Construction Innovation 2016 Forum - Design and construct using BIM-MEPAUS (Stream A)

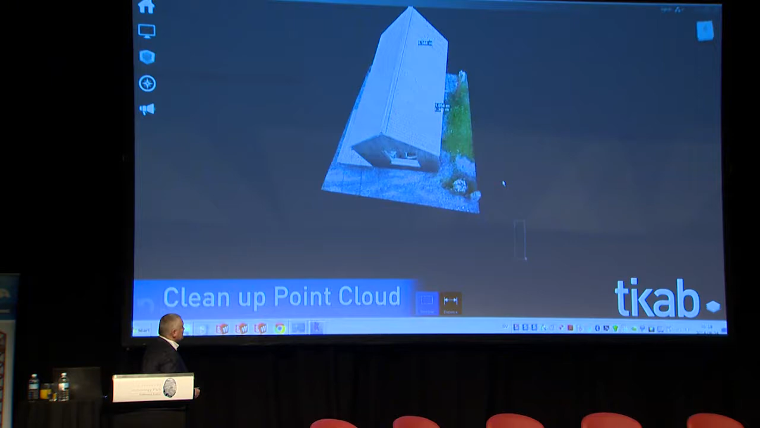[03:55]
So ultimately, once you've edited the imagery that you get here, you can just quickly pull that straight into Revit,
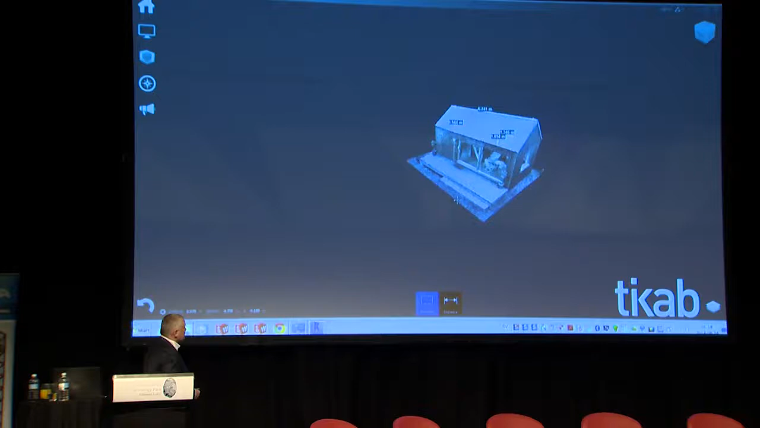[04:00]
which we'll see in just a moment here, and you can start to dimension it,
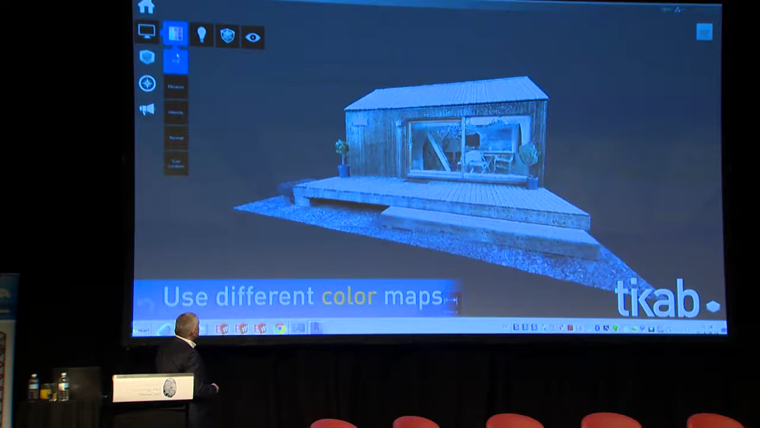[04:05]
you can annotate it, move it forward by modeling directly from what you get inside of Revit
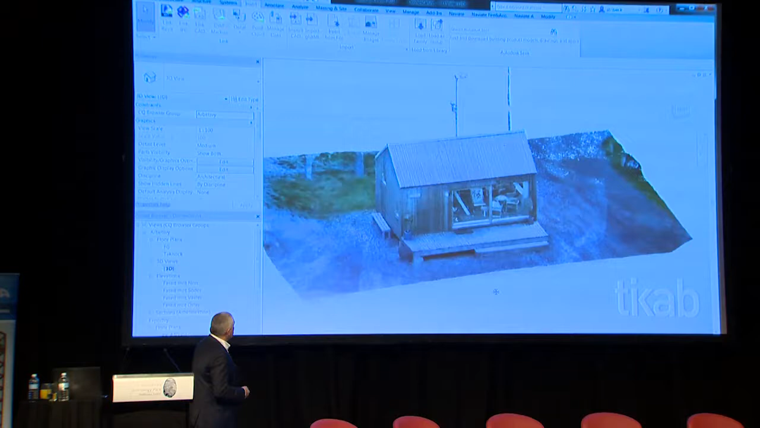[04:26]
And there we go. So, and you can snap to that and start modeling it forward.
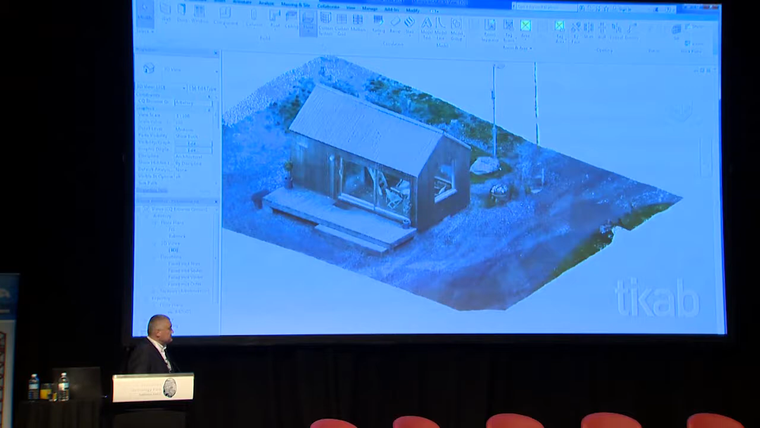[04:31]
So that's quite an interesting use of our recap technology, and we're beginning to move that forward as well with other versions of that coming to market soon.